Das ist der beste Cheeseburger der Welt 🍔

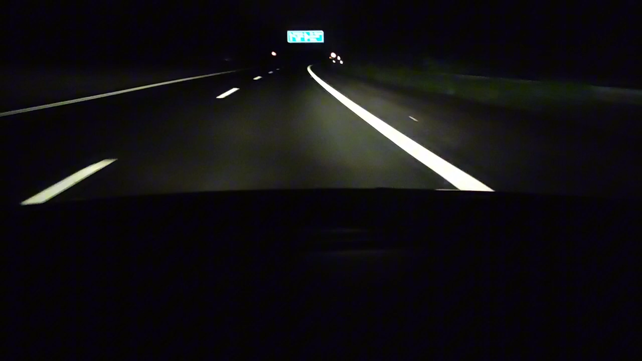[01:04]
ist natürlich wie man sehen kann ja bis alleine auf deutschen autobahnen zumindest hier wir sind auch durchgefahren bis nach